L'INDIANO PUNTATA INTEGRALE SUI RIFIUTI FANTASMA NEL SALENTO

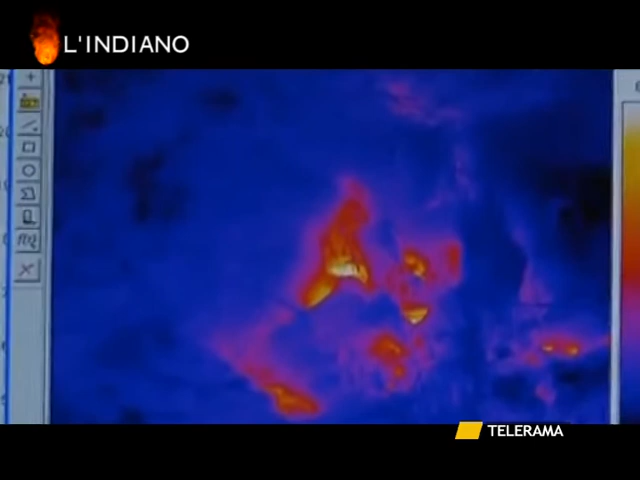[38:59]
Maccherossa indicare un'anomalia a confermare una confessione fatta da Galati. A dirlo è lo stesso Motta.
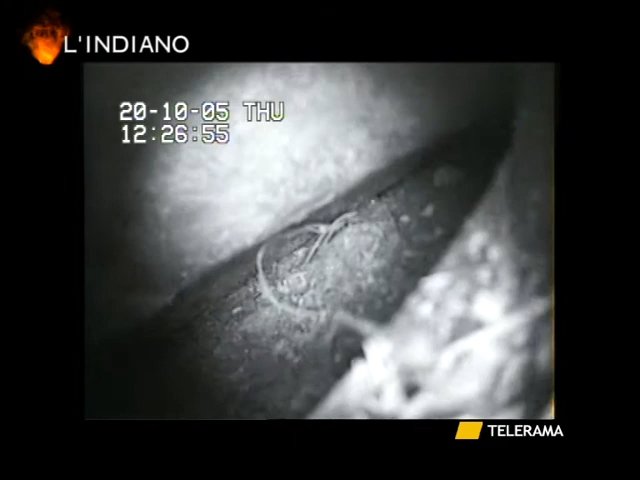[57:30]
Lì sotto, quando nel 2005 questa telecamerina l'inquadrò, i rifiuti erano di ogni tipo.
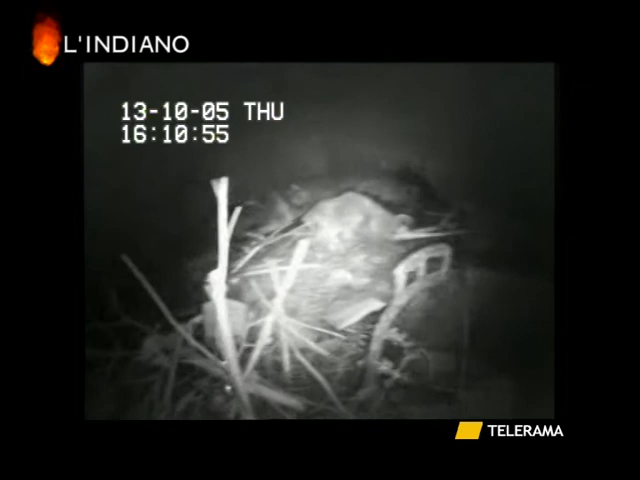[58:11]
Ma le immagini più preoccupanti sono altre e arrivano da altri due pozzi. Eccole qui, scarpe e scarti dell'industria calzaturiera. Come nel caso di Superzano, nelle cui campagne il pentito della SCU, Silvano Galati, confessò di aver interrato rifiuti derivati dai processi produttivi dei calzaturifici della zona. Ed eccole qui, le calzature e gli altri ritagli e gli avanzi dell'industria calzaturiera. Sono chiarissimi. Invece, chi abbia buttato laggiù queste calzature e gli altri rifiuti è molto meno chiaro e limpido.